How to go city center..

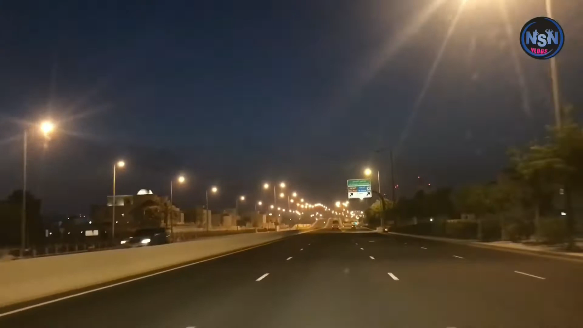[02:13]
बाटोहरू, जुन बाटोहरू हजुरले फलो गर्नुभयो भने अति नै सहज हुनेछ सिटी सेन्टर जानको निम्ति।
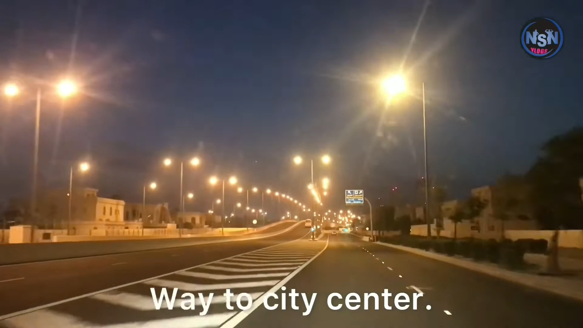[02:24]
यहाँबाट हामी राइट मोड्दैछौँ सिटी सेन्टर जानको निम्ति, अनि यो बाटो नन स्टप हामी गयौँ भने अवश्य पनि हाम्रो गन्तव्य स्थान सिटी सेन्टर पुग्नेछौँ।
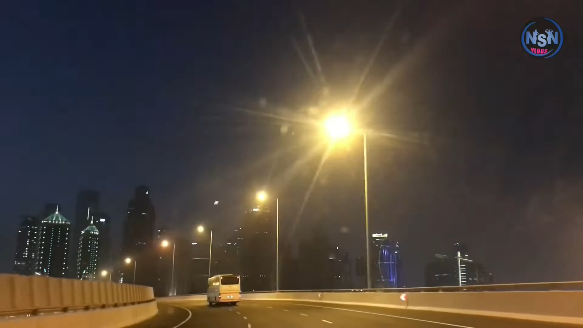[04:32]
साँच्चै रातको समय छ, हामी सिटी सेन्टरतर्फ लाग्दैछौँ।